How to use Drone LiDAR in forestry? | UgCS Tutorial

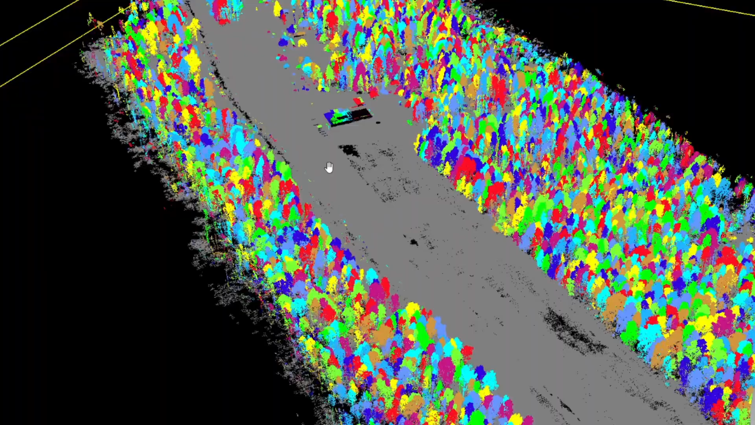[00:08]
Using LiDAR sensor on the drone, we were able to capture forest areas much faster and with a higher degree of precision.
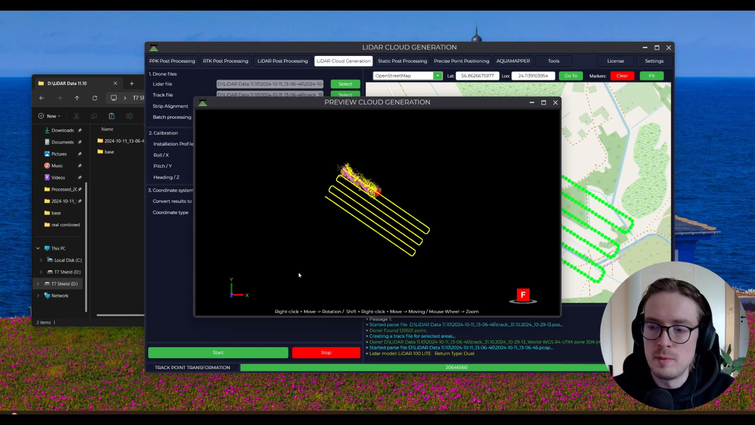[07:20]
So, the software manages to calculate the LAS file. Okay, and then once the data processing will be complete, this will be the output file that you'll be getting.
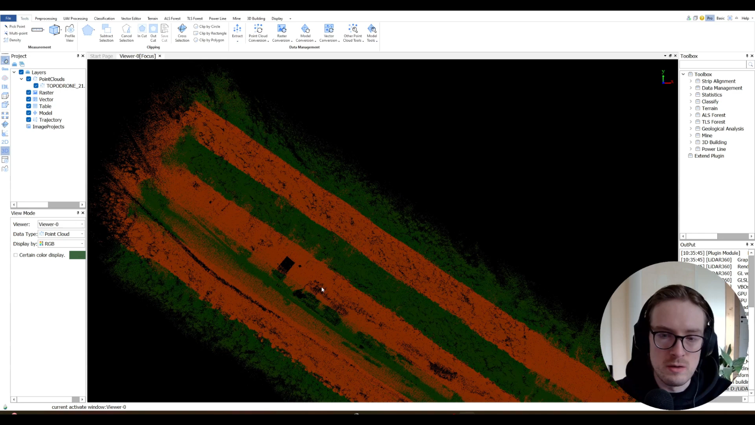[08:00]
And you can see, of course, here now, you might not understand a lot from these colors, but now one of the easiest ways that I would recommend is just going here where it says Display By, and then let's, for instance, select Height.
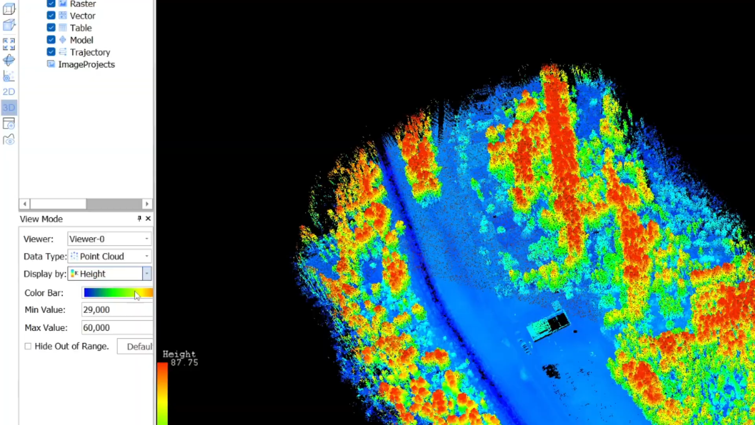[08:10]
And already here, you can see that now we are getting some more information.
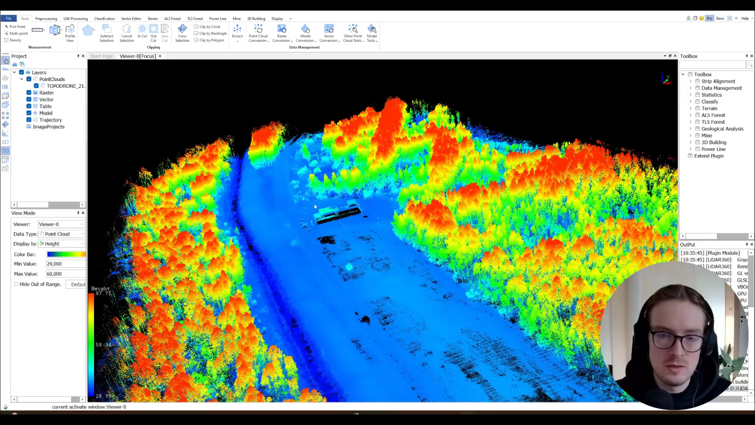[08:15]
So, here you can, of course, see the buildings. You can see already the trees and so on.
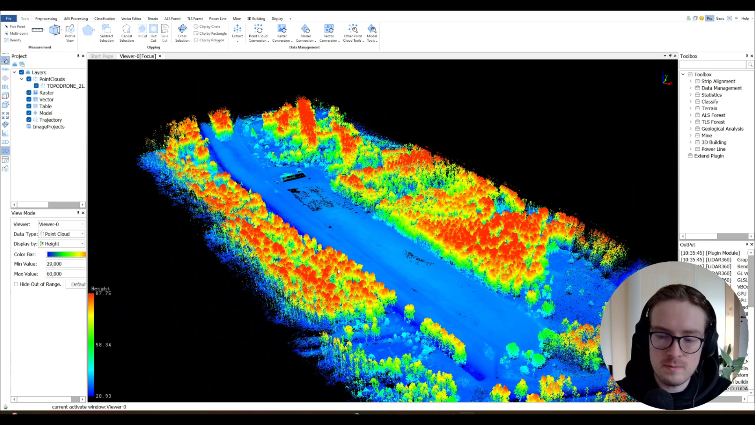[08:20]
And so, then, of course, here in LiDAR 360, we can do a lot of different things. So, we can, for instance, cut out some points of this data set, meaning that we can, for instance, trim the borders of this a bit.
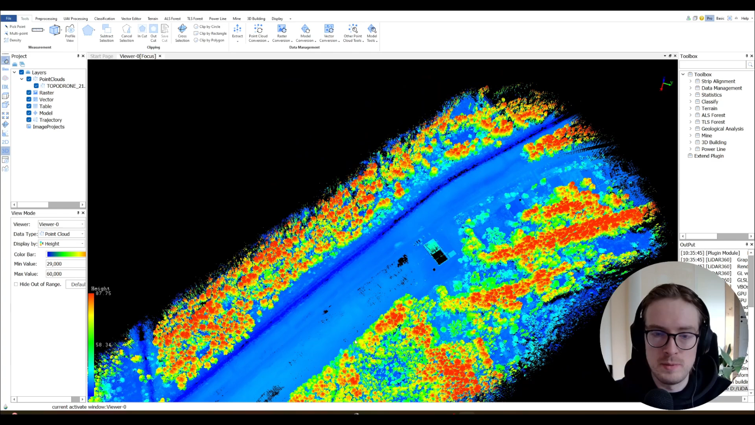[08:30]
In some cases where you might have some points which are outside the data set, you might get some point up in the air.
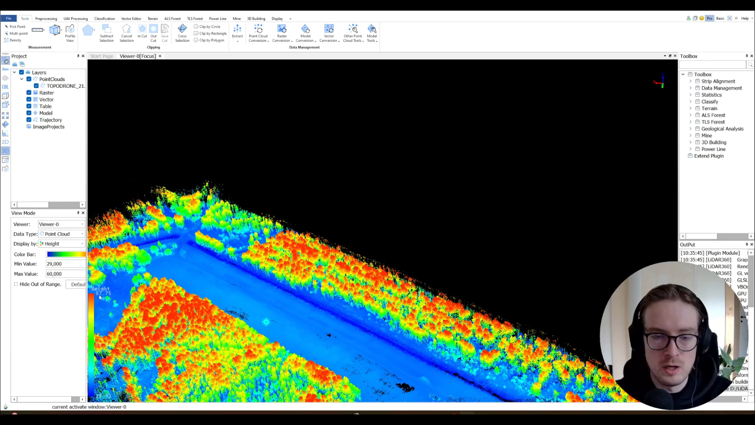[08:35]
You can, of course, cut out those as well. And so, here we can go through different tabs. So, there's the tools section where you can, you know, manipulate with the data set. Then there's the processing section. And for us, what's also really interesting is that we can go here into the ALS forest.
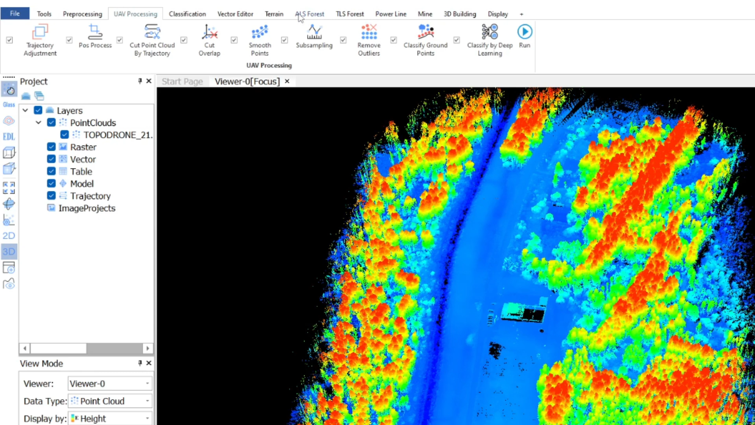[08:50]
And ALS means Aerial LiDAR Survey.
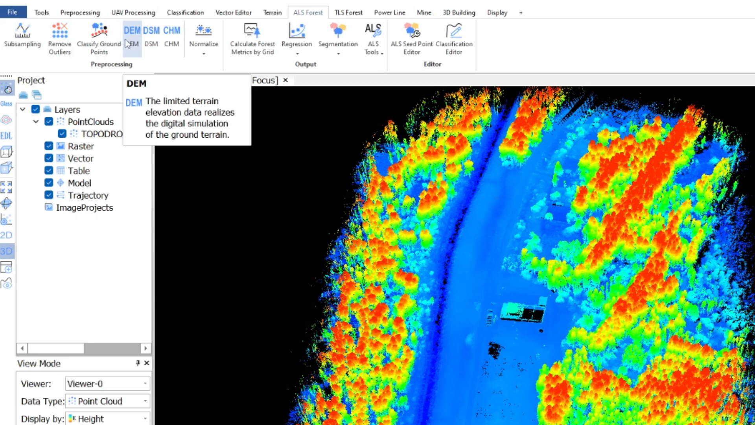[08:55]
And so, here we have different tools which you can use specifically for the forestry case to process this data set.
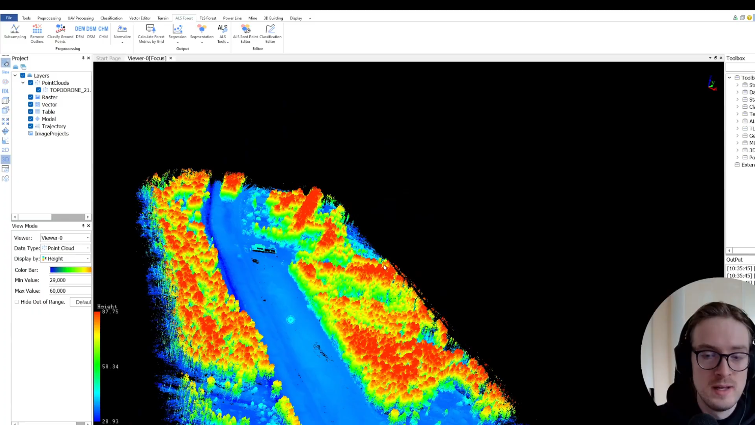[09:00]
And then, let me just show you what you can expect to get out of this.
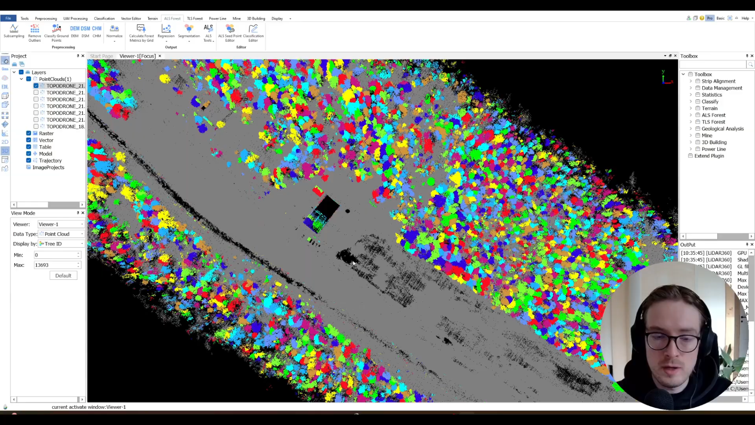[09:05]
Okay, and here you can actually see this data set with some processing already done.
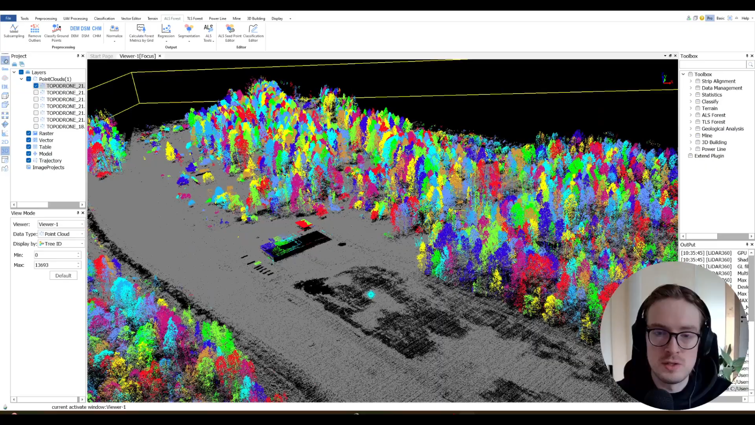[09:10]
And what's interesting is you can see, of course, here already all the trees shown up in RGB.
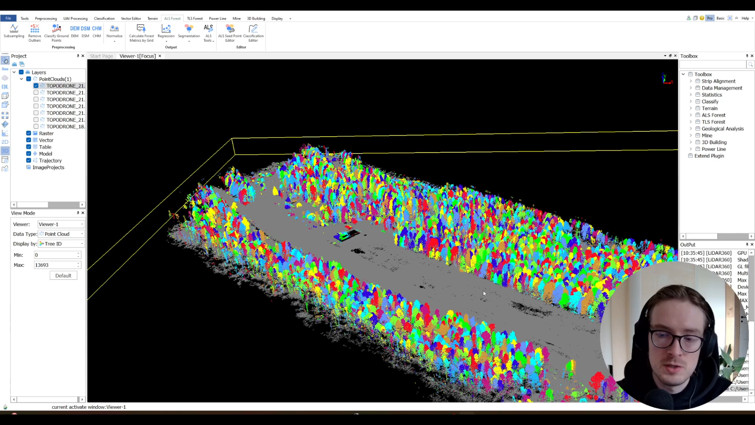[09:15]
So, LiDAR 360 is quite powerful software if you want to use it for the forestry case because it allows you to do things such as automatic tree recognition.
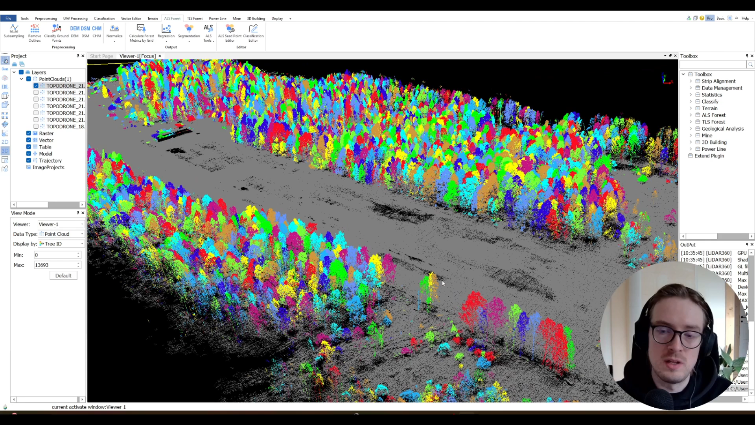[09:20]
You can, of course, classify the ground points. It's also possible to get a separate model of everything that is above the ground.
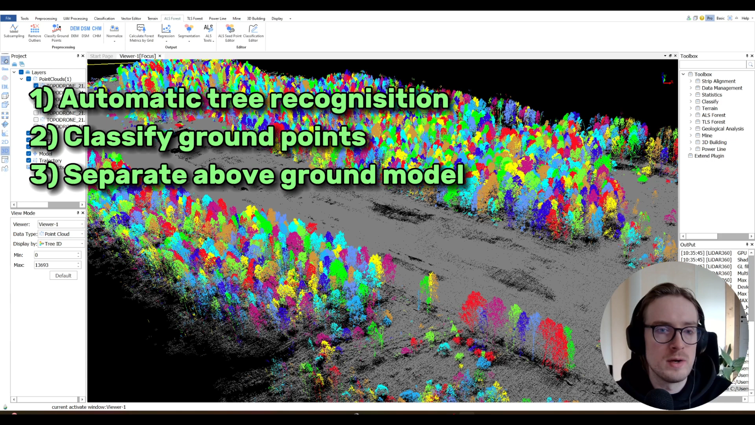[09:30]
And also, you can do measurement of the forest. You can understand total amount of trees within the forest.
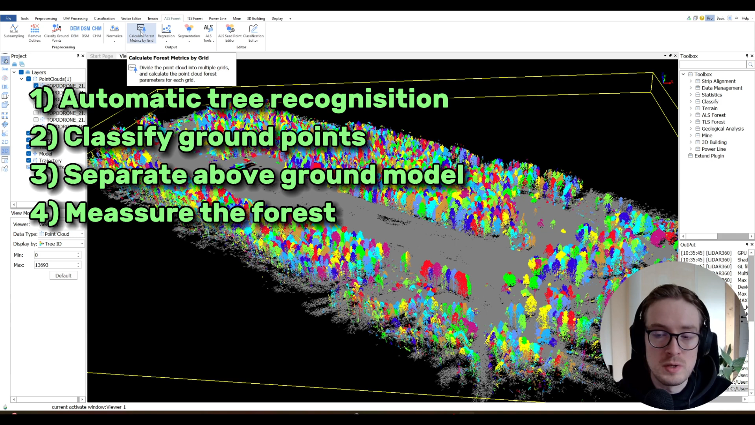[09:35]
And you can do various different segmentations even by tree types. So, it's quite powerful software.